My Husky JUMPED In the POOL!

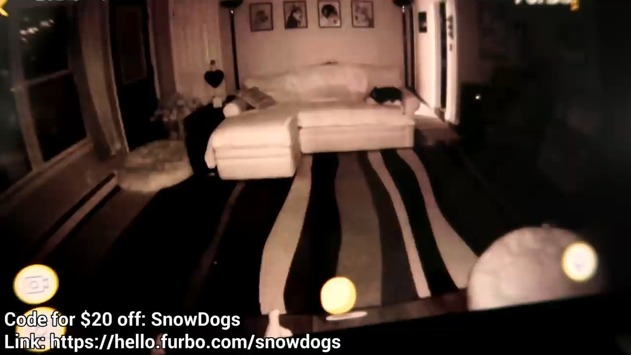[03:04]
So this is what the night vision looks like. Again, this is just on my phone on the app, but I also wanted to show you this feature, which I didn't get to show earlier, which is where you can zoom in.